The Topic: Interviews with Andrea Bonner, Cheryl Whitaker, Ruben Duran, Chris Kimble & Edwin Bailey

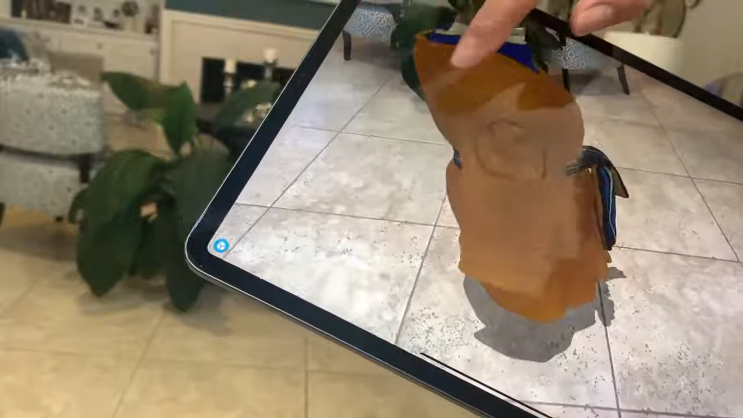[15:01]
where others can actually see it in entirety. They can rotate it.
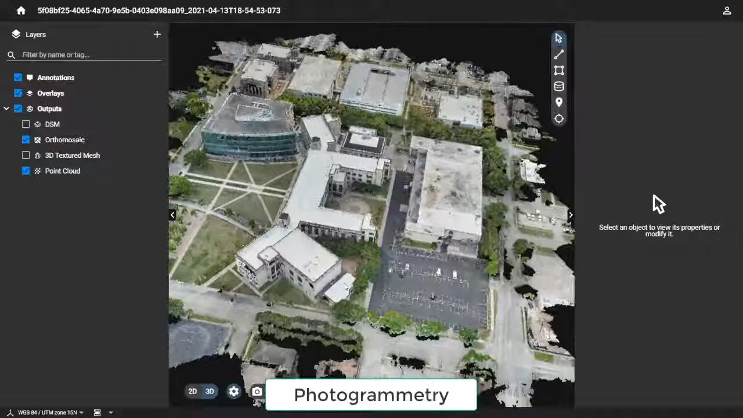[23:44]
How does this help Skanska with using a drone in coordination with HCC?